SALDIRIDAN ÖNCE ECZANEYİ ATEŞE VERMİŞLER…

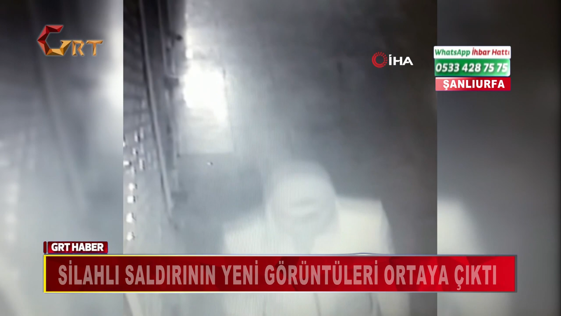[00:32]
Güvenlik kamerasına yansıyan görüntülerde gece vakti eczanenin önüne gelen yüzüm askeli 2 kişinin benzin döktükten sonra ateşe verdiği görüldü.